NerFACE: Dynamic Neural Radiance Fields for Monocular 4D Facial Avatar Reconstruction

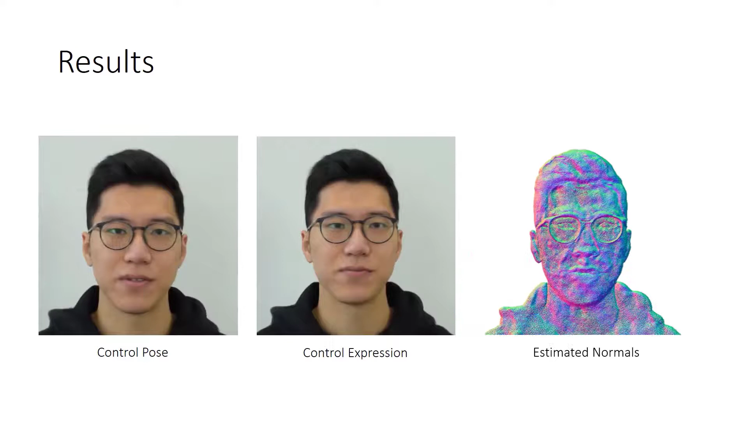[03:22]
To demonstrate this, we use the expected ray termination depth to render normal maps of the scene's geometry. Since our method does not rely on any proxy geometry, objects like eyewear and hair, which are typically difficult to reconstruct, are also captured by our approach.